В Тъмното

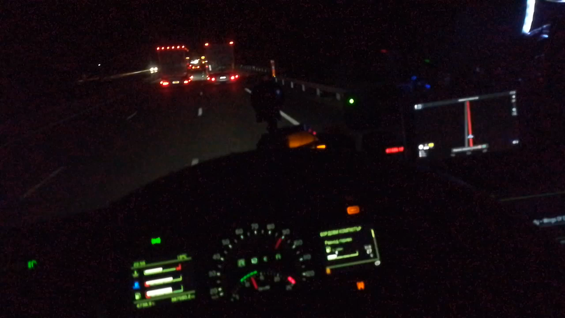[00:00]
Пред мен точно е гръцки хладилник, който върви със то Изправарва го холандец, който ме изправари и мен Аз карах лекичко, защото е жесток вятър И карах економично Изправари ме И не знам сега това ли му е силата, защото холандеца ме изправари и поне със 120 Аз с 90 си карах
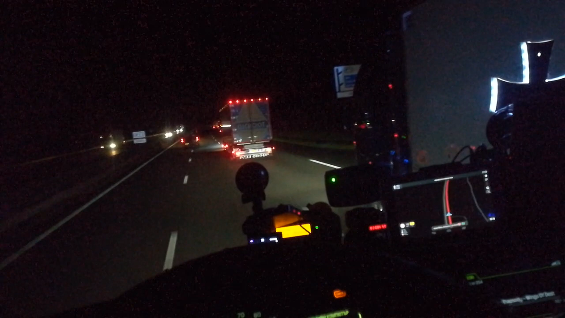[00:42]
А тоя николата е холандец Зад мен има лека кола, която е много съмнителна Данеси чингета Защото не ме изправарва много странно Ай са тръгнава ме изправарва
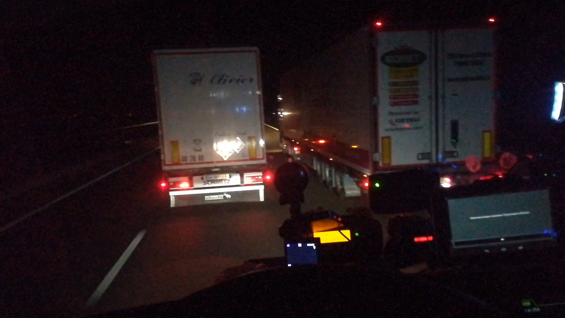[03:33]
Това французин Не сме да го изпаравара В най-лявата лента, защото Некой ми пише Вайбаро Слизам от Лил към Париж Обикновенно си слизам по национала Ама понеже днес Много късно ми започвам работното време В пет и нещо